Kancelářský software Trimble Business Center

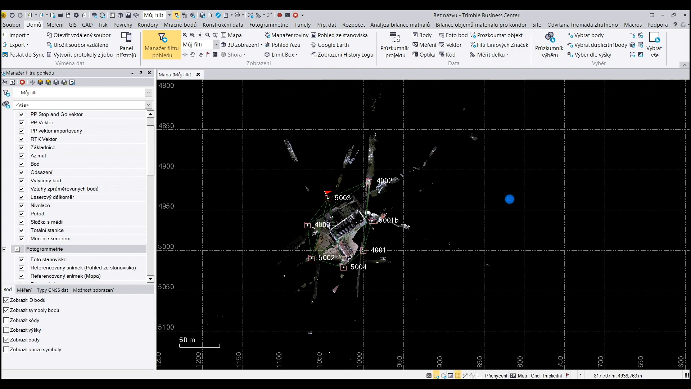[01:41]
Takže data máme načtená, můžeme si zobrazit 3D zobrazení, tím dostaneme vlastně 3D pohled na tom mračno bodu, základu jej vidíme ve 2D a
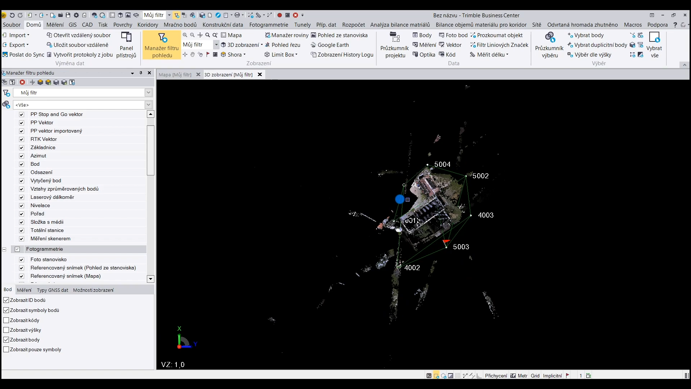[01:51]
zde už s tím konkrétním pořízeným mračnem z SX10 můžeme otáčet.
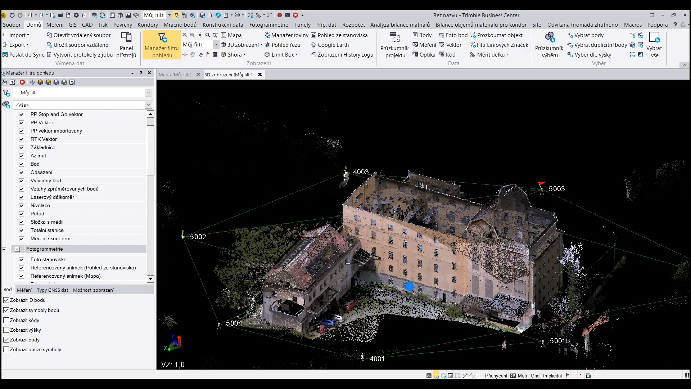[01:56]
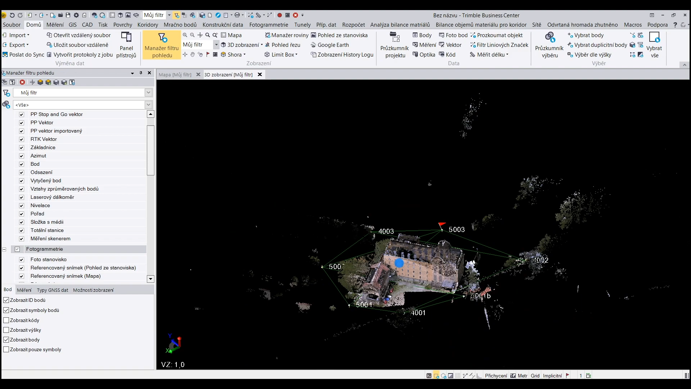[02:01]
Program Trimble Business Center nabízí možnost automaticky rozčlenit mračno bodů do několika třít.
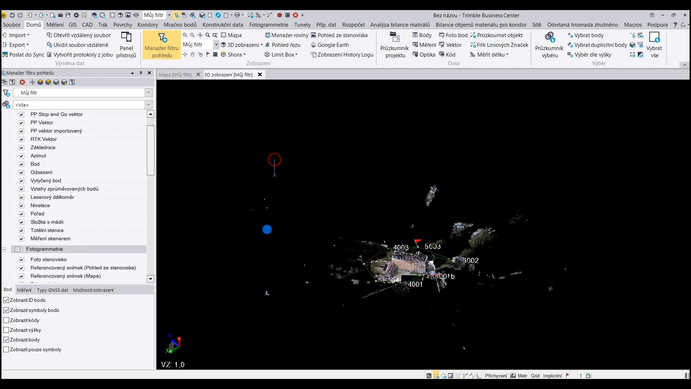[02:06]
Já si mračno bodů jednoduše vyberu
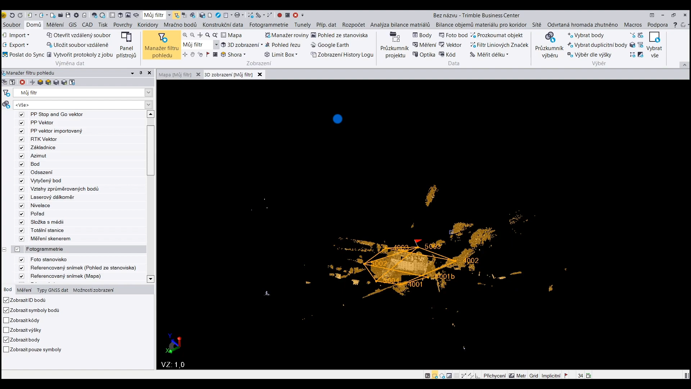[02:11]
a v kartě mračno bodů můžu extrahovat klasifikovaná mračná,
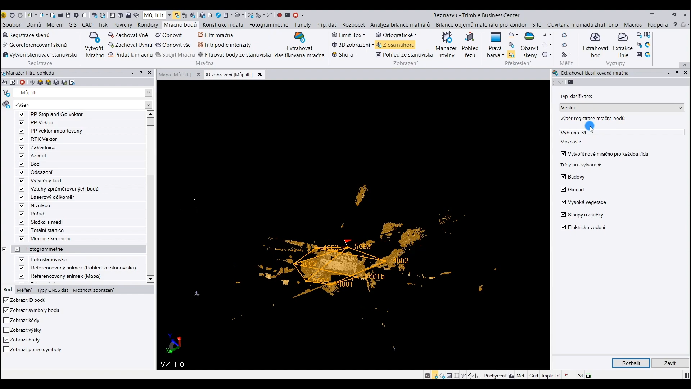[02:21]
kde mi to automaticky program rozčlení do třít, které zde vidíte.
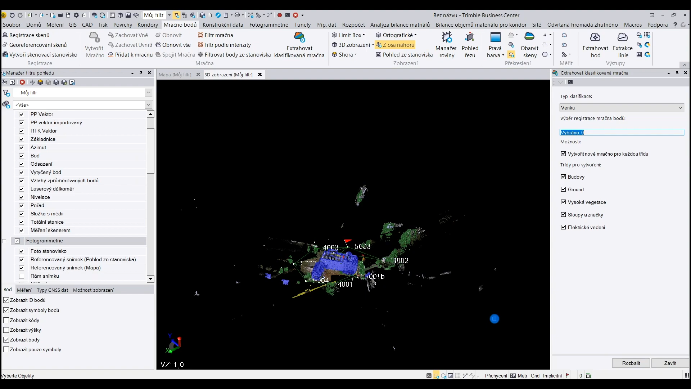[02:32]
Tak máme automaticky rozklasifikováno. Program nám krásně i vybarvil to mračno bodů podle
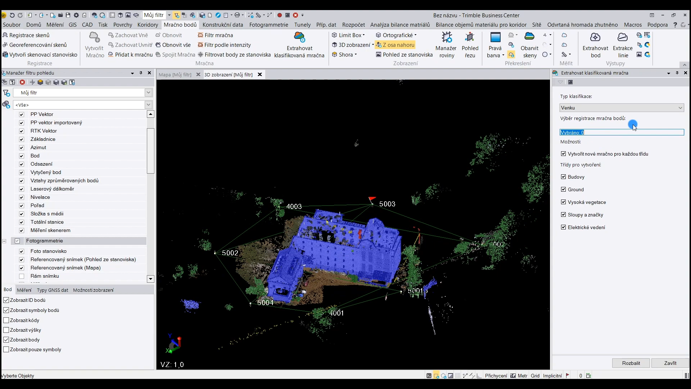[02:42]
těch jednotlivých třít a vidím,
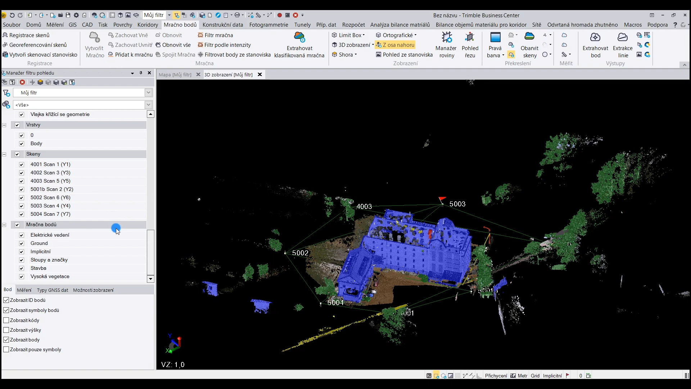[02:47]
že zde mám ty jednotlivé mračná bodů, čili já řeknu nechci vidět ground a stačí mi ho jednoduše vypnout a můžu pohodlněji dál pracovat s tím mračném bodů. Řeknu si, chci vidět pouze budovu,
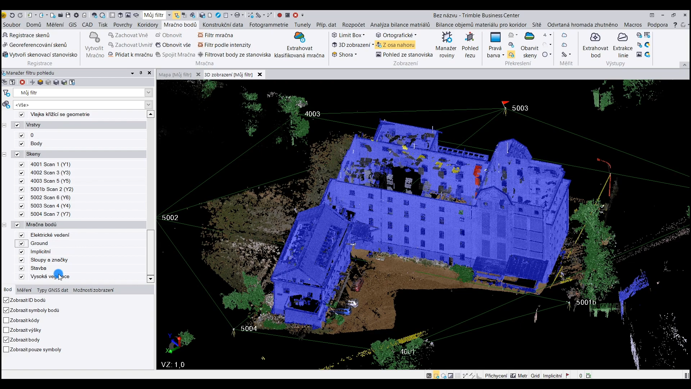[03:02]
tak si ji zobrazím, zobrazím pouze toto a vidím skutečně pouze tu budovu.
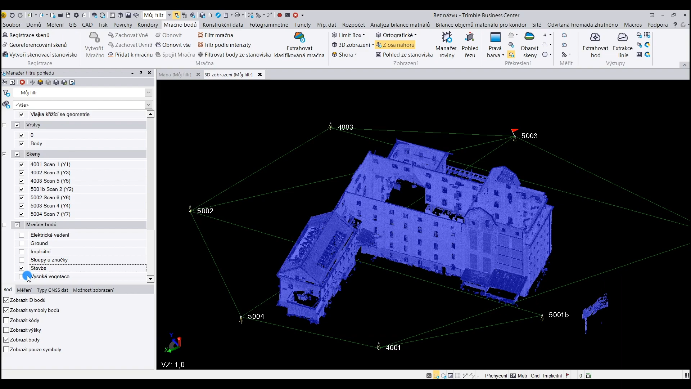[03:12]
Já k tomu připojím i zbytek a můžu ukázat, že samozřejmě tohle není všechno, do čeho můžete rozčlenit ty jednotlivé skupiny.
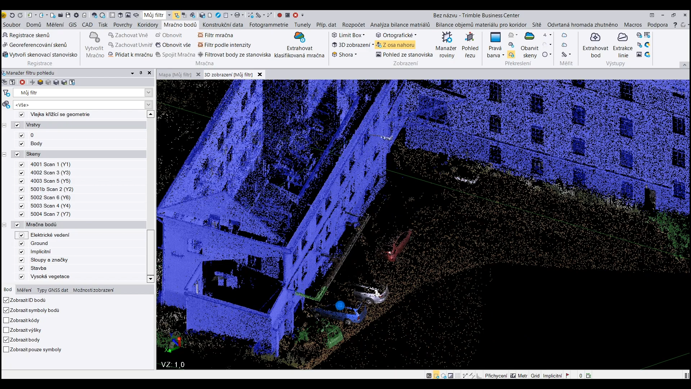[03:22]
Vy můžete pokračovat v tom, že například si vyrobíte další své mračnou bodů. Já si tady vypnu ten ground, abych mohl lépe vybrat třeba tohle auto. To vyberu a vytvořím si nové mračnou bodů. To pojmenuju auta.
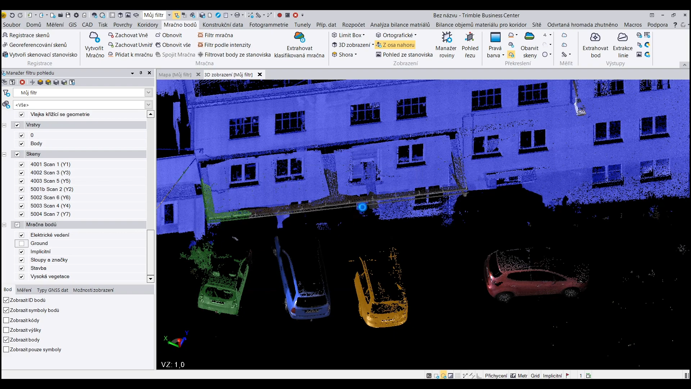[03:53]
A to auto se mi přidalo do té vrstvy bodů auta.
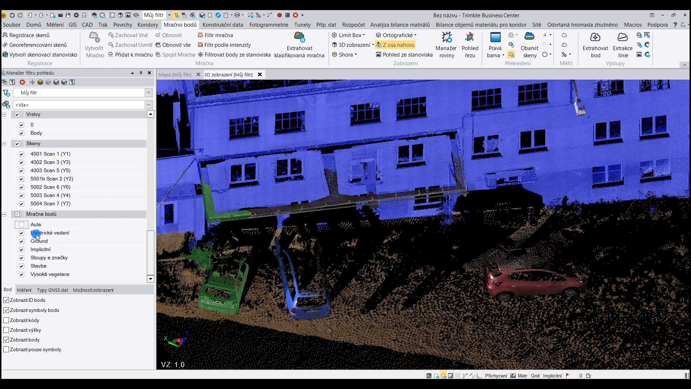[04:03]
A stejně tak do toho můžu dále přidávat.
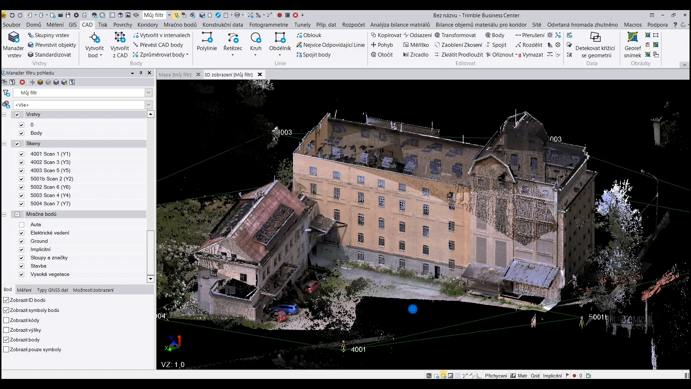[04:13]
Dále, tady byl Business Center, samozřejmě poskytuje možnost pro 3D vektorizaci dát. Máme zde stále načtená ta samá data.
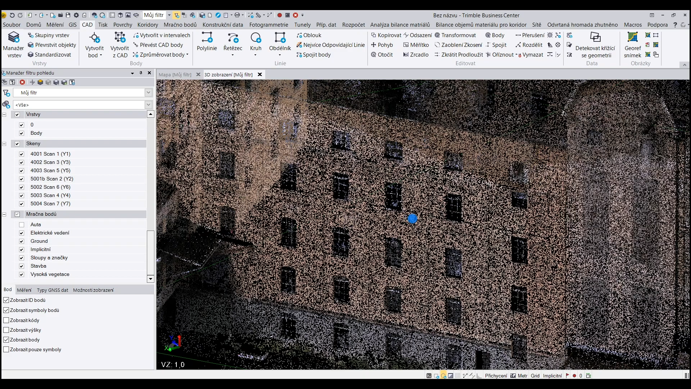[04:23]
Pro 3D vektorizaci stačí nadefinovat si lomové body.